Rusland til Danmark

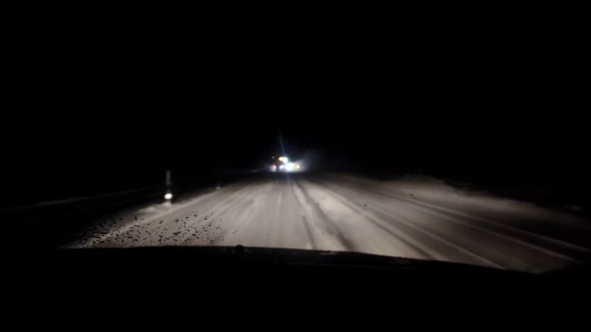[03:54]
Vi har det sidste 1,5 time kørt bag den her snebrønd. Jeg vil bare lige sige én ting. Jeg brokker mig aldrig nogensinde igen, når jeg kører bag ved en traktor, der kører langsomt, og der ikke trækker ind til siden med det samme. Ej, jeg kan ikke låne, men jeg prøver virkelig at låne det.